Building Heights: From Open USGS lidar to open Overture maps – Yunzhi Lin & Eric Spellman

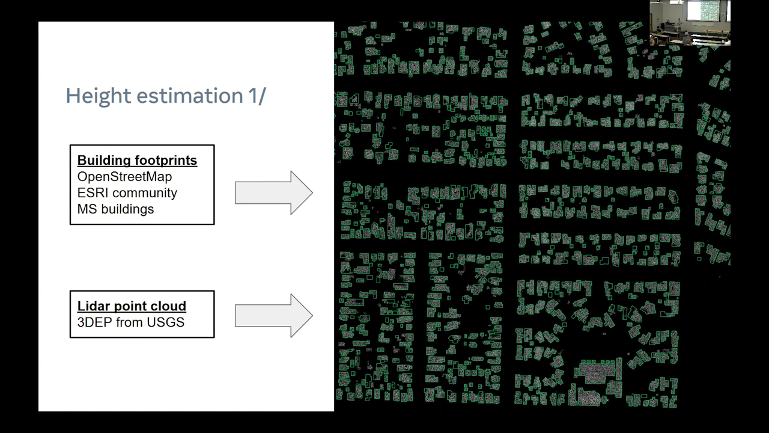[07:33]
We also get building footprints from the Esri community and from Microsoft machine learning generated footprints. These are conflated together. Those come in as well as LiDAR point clouds from the 3DEP program from USGS. What happens then? It goes together and out comes tag building heights.